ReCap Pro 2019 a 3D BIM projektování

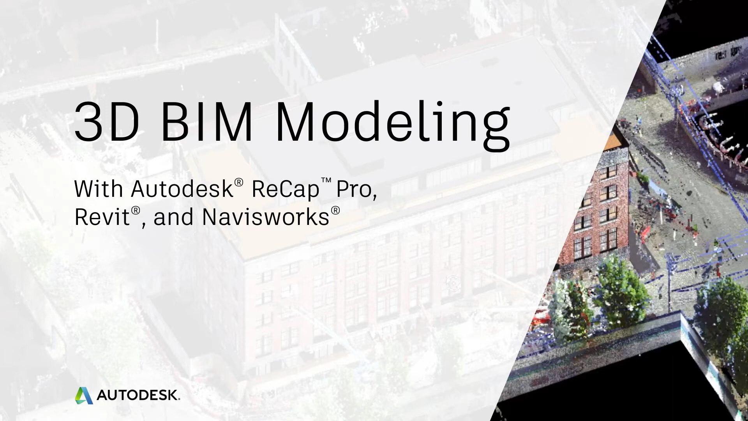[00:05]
This video will show you how to create a 3D building information model using a point cloud processed in ReCap,
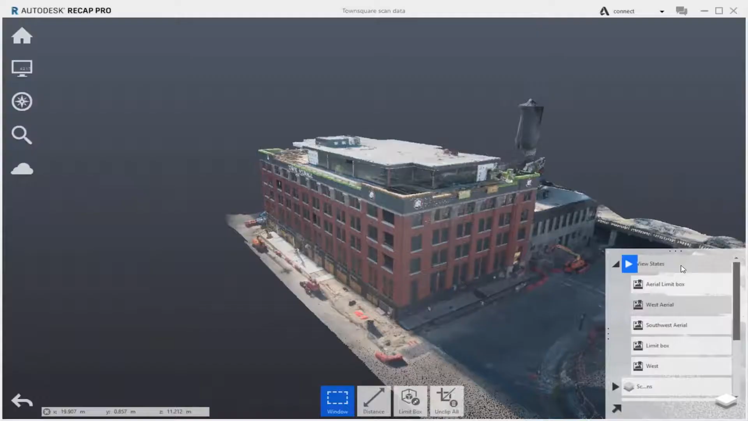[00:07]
modeled in Revit, and coordinated in Navisworks.
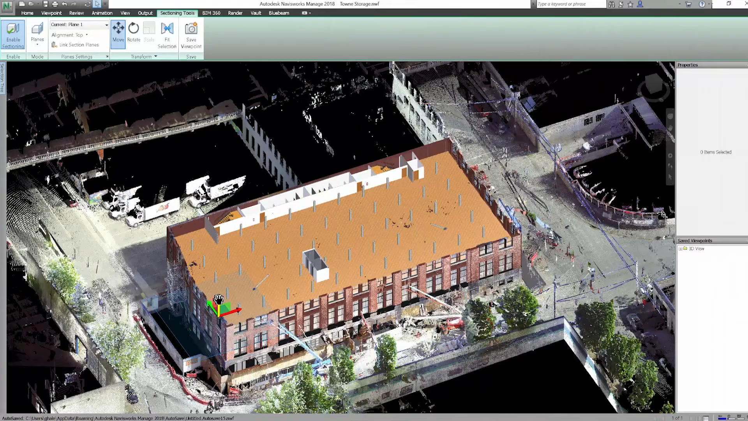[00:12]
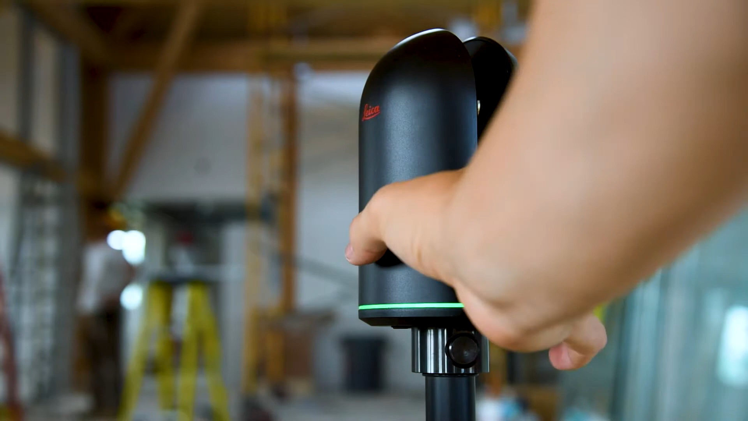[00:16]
To start off, let's bring together a point cloud captured with the Leica BLK360 Imaging Laser Scanner
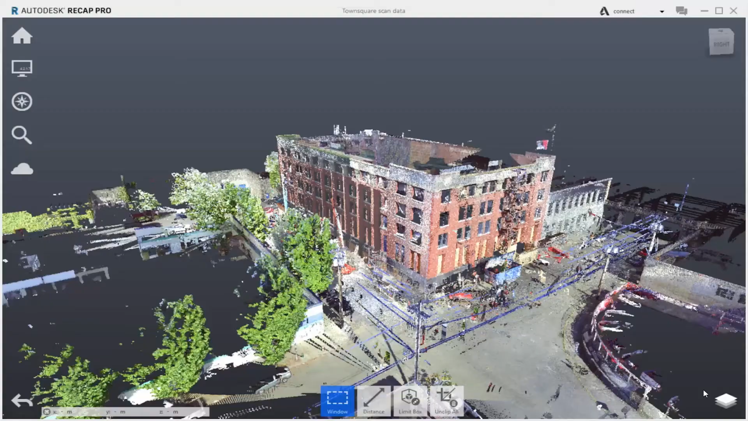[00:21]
and a point cloud created from photos from an aerial drone. We'll register them together in ReCap.
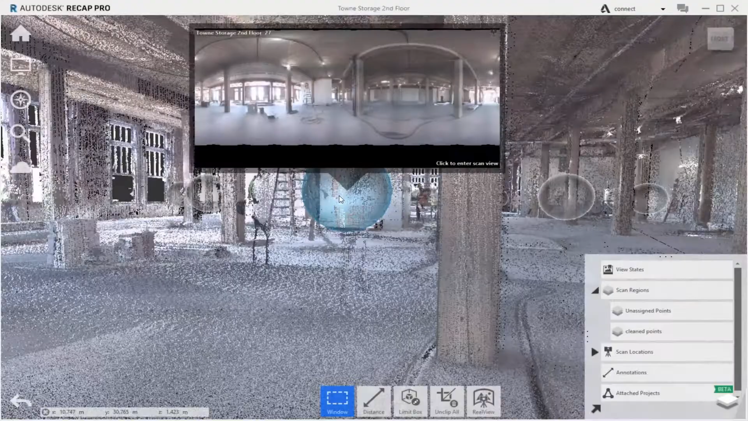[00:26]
If we go into real view mode, we can take measurements,
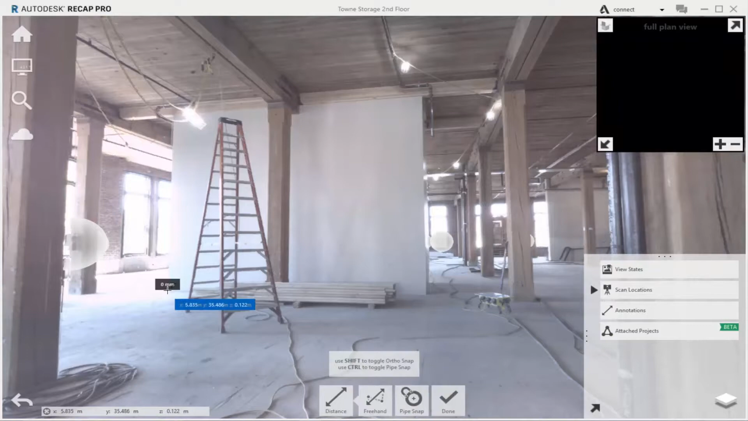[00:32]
add comments, and share the project with everyone involved.
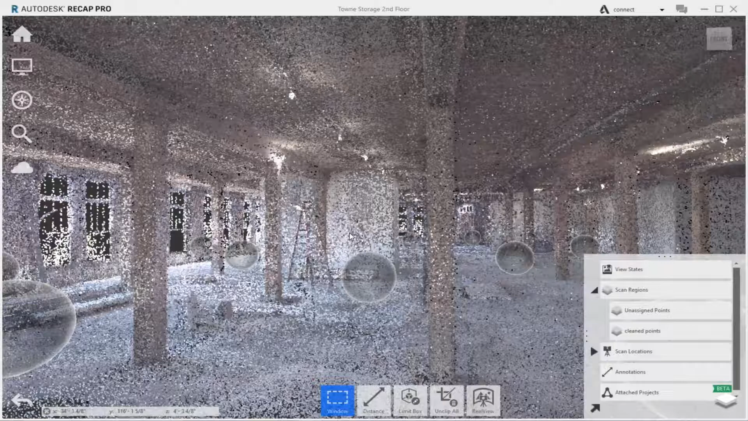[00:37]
Next, we need to clean up the point cloud and prepare it to be used in Revit.
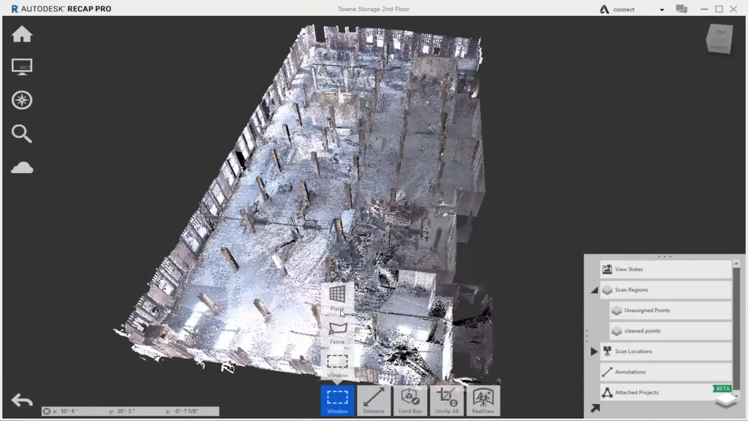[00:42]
There are tools we can use to quickly select objects like an entire floor at once.
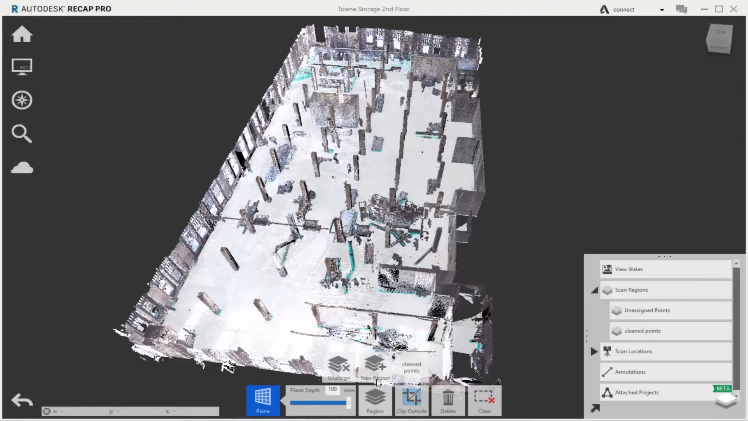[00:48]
Once it's selected, we can tag it, put it in a group called a region, and hide it. Now, we'll do the same thing with the ceiling.
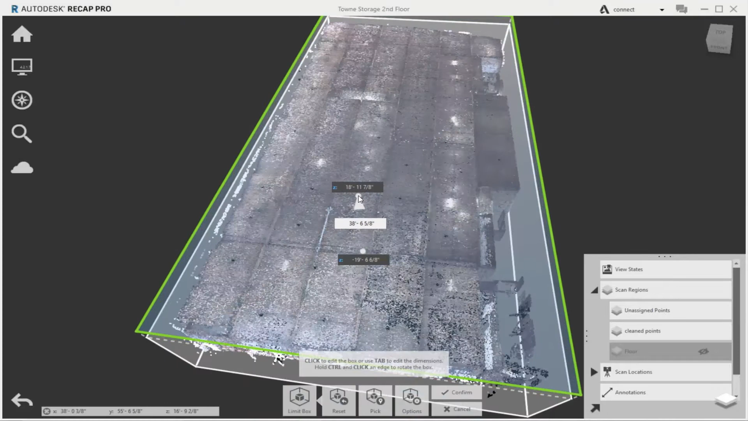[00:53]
Let's quickly select all of the points that make up the ceiling, put them in a region, and turn them off.
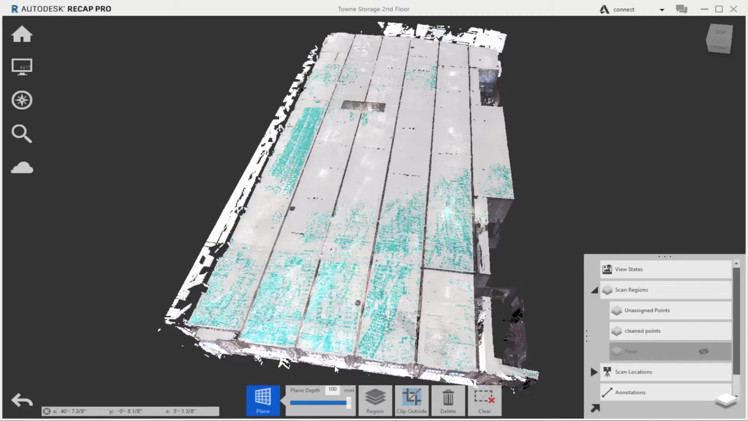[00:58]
If you want to clean up points that aren't relevant to your project, like this ladder, you can delete them.
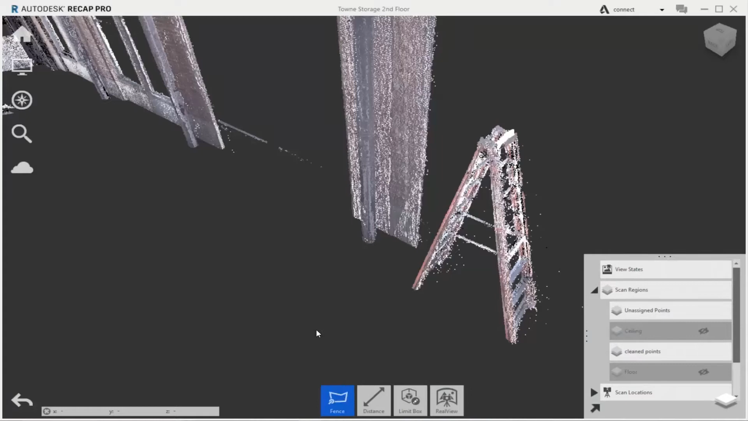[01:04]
Here, we're creating a section view to help us make a 2D floor plan in Revit.
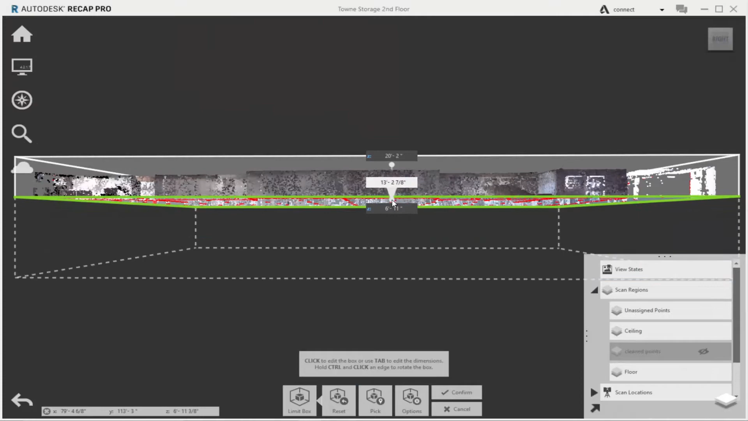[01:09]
We'll bring the point cloud into Revit where we can use it
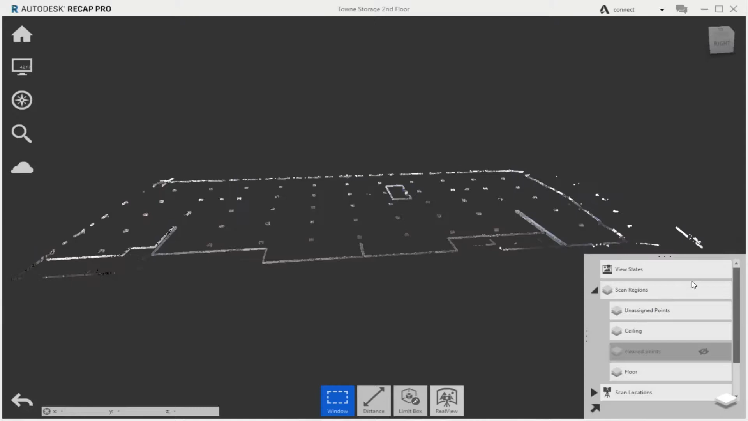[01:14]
to produce either a 3D model or a 2D floor plan.
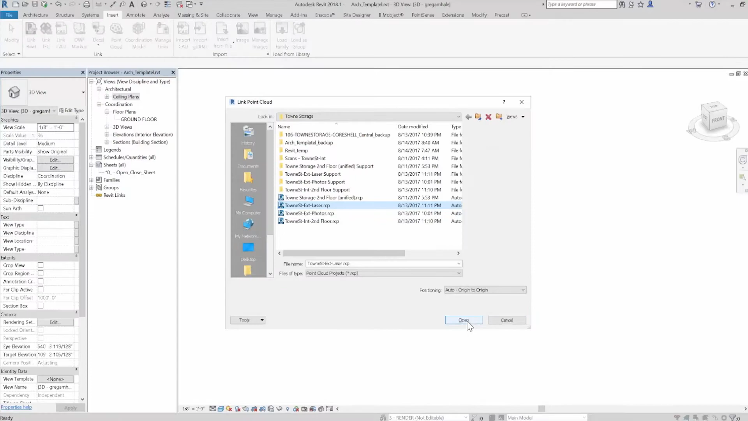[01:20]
Let's look at the elevation view of the entire point cloud and add in elevation notations.
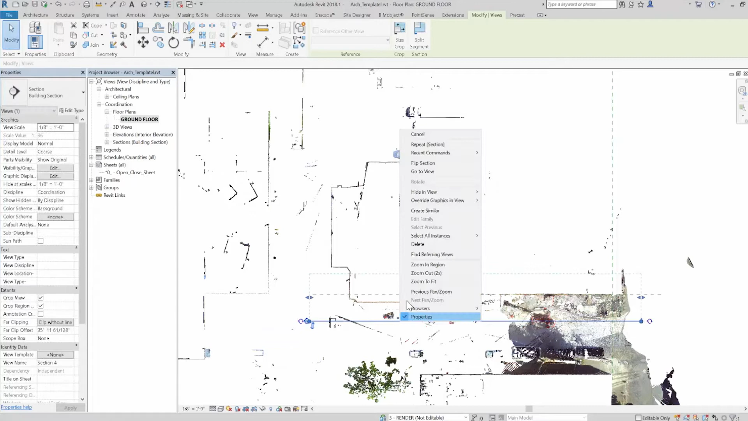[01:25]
These are notes architects typically add in the design phase to indicate the floor-to-ceiling or floor-to-floor heights.
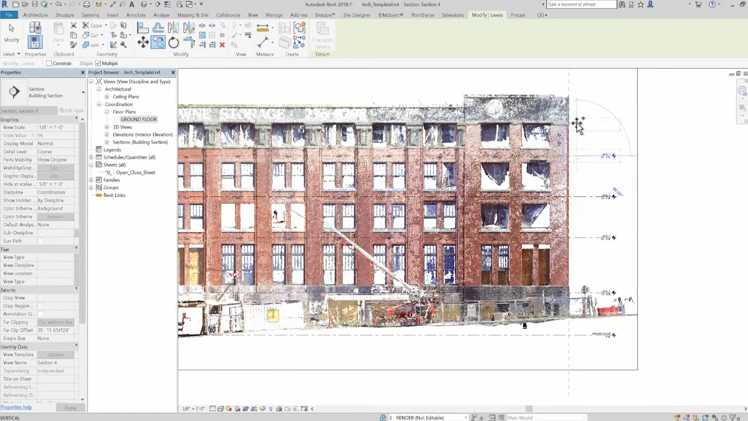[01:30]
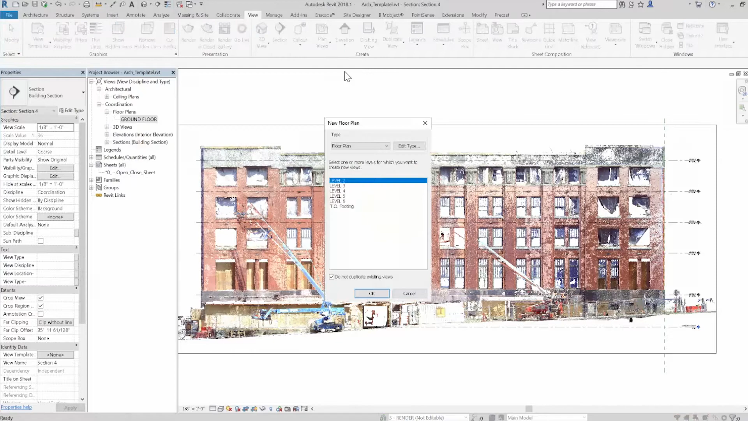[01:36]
Let's change the points to a single color.
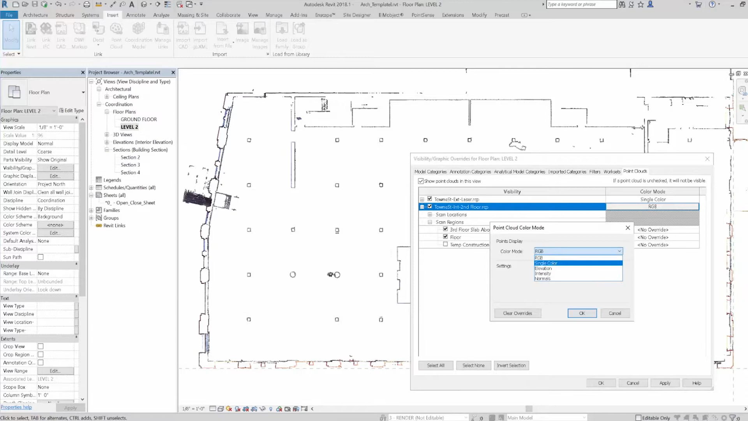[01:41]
This will make it easier for us to see the section of the point cloud. Now, we'll add some dimension notes for our floor plan drawing with the dimensions that we want to highlight for this project. Back in the elevation view, we've created some Revit window objects by tracing them from the point cloud.
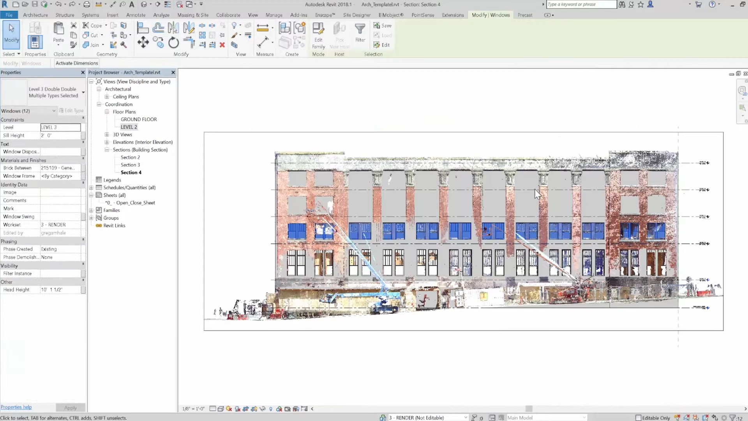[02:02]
Now, we'll just copy them in the elevation view for the rest of the building.
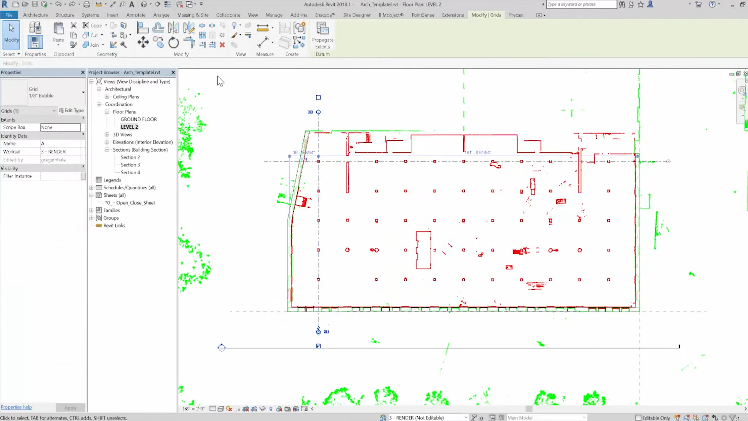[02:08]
The grid line numbering scheme is another note often added in the design phase of a project.
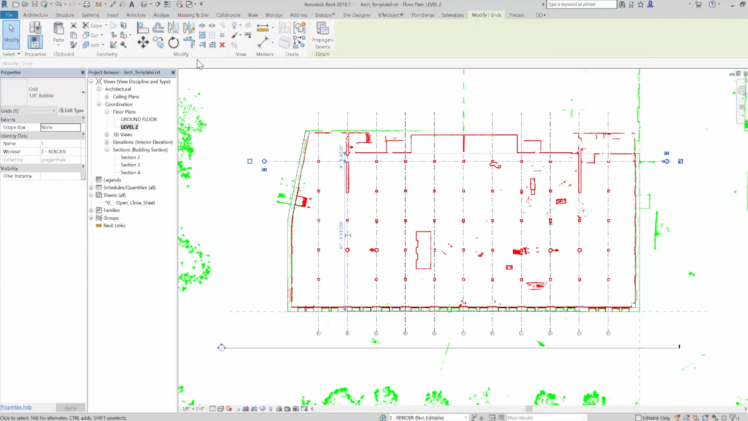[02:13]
Since we've got the columns in the cross-section view of the point cloud, it's easy to place the grid line annotations.
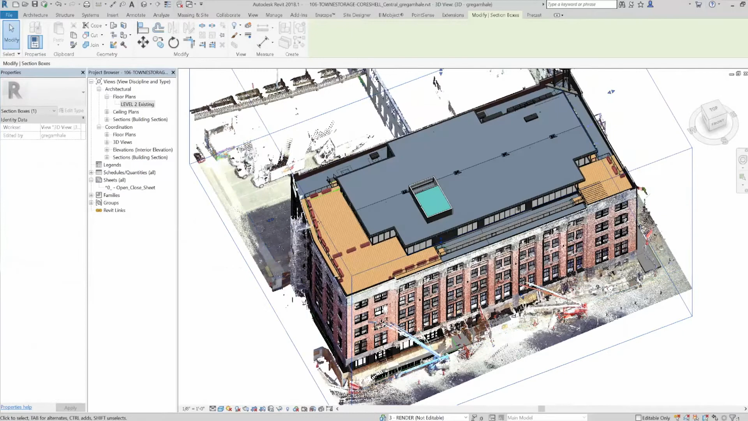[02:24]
In many Autodesk products, you can import point clouds from ReCap into the design tools where you're creating 3D BIMs, floor plans, and so on.
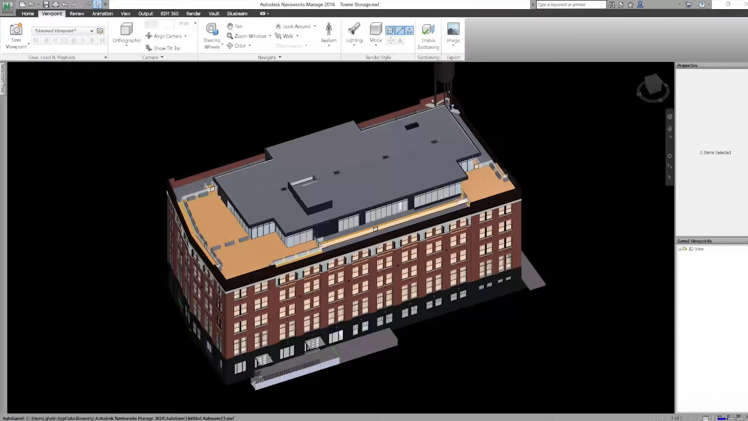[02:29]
You get seamless and consistent interoperability across Autodesk products, supported by ReCap technology.
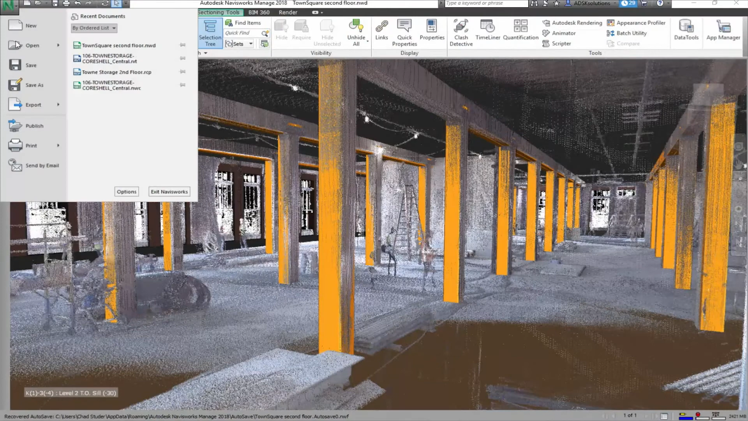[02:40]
Here in Navisworks, you can also bring in the Revit BIM together with the 3D point cloud.
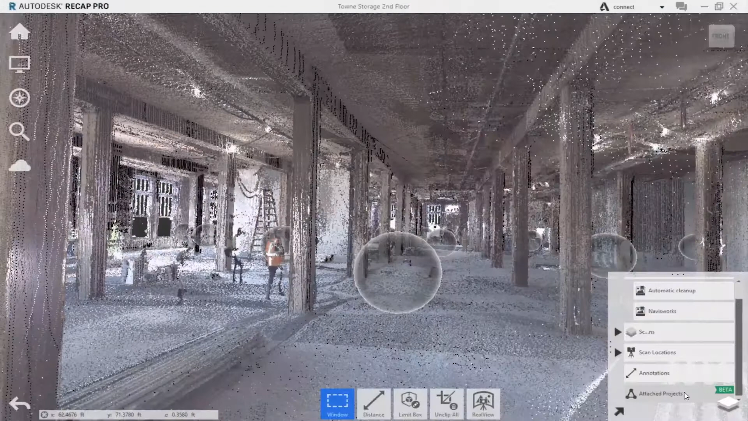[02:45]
Then, in ReCap, you can import the Navisworks model back into the full point cloud,
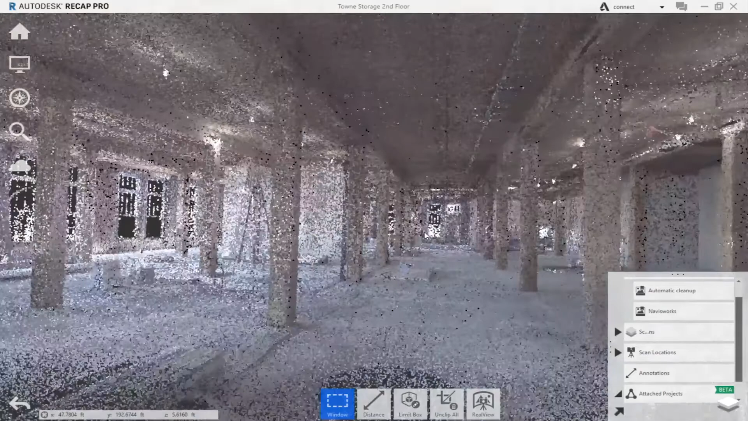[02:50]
where you can overlay the model with the photos that were taken for the scan project.